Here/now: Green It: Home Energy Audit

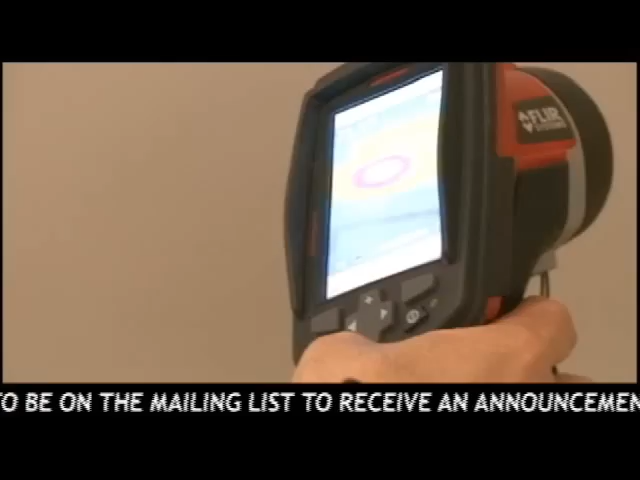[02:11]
Those sorts of things may not be sealed where they penetrate through between a living space and an unconditioned outside space. Let's see what this hot spot is, Joe.
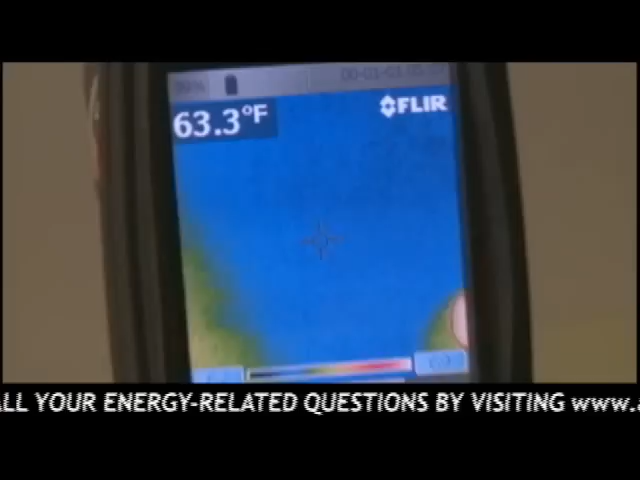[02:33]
On screen: spot 63.3°F
that there must either be minimal insulation or none around the recessed lights, so we'll take a look at that in the attic.